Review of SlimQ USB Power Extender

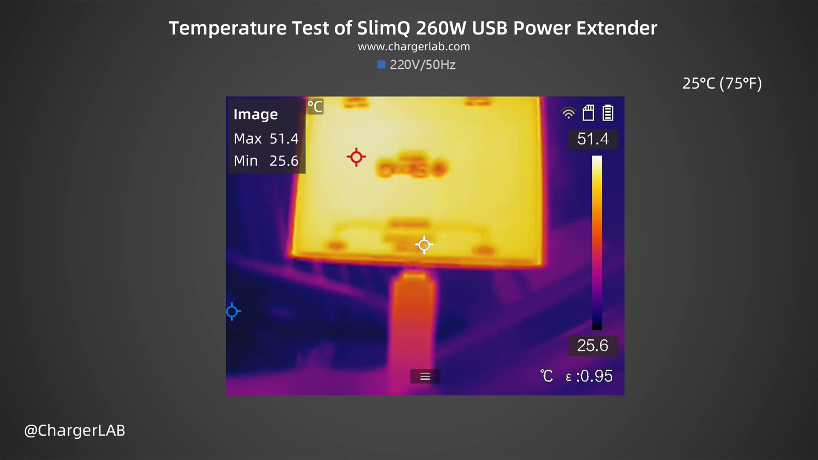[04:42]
On screen: max 51.4°C, min 25.6°C, scale top 51.4°C, scale bottom 25.6°C
The maximum temperature on the back is about 51.4 degrees Celsius. The temperature on both sides is almost the same. The silicone protective cover it comes with can reduce the perceived temperature when you touch it. The slim Q2 60 watts DC to USB power extender solves the problem of the DC adapter not being able to charge commonly used devices.